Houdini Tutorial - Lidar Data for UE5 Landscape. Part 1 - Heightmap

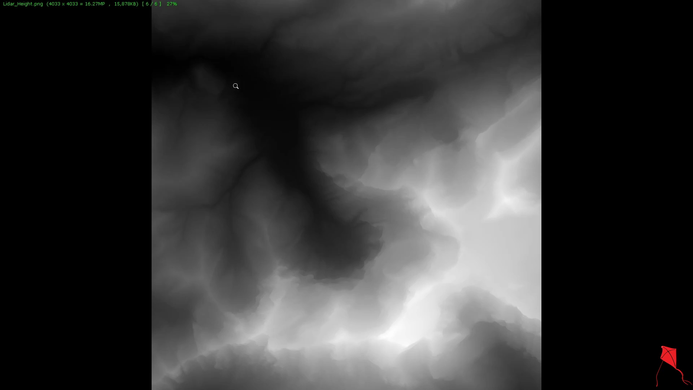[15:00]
black black areas uh being the lowest and white areas being the the highest and you can see that it's 4033 by 4033